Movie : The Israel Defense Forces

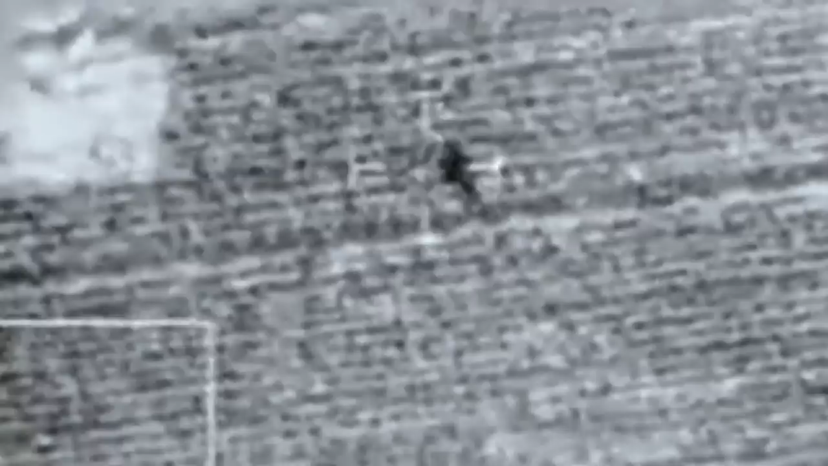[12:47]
She approached the house and she was yelled at in Arabic and also in Hebrew that she should stop.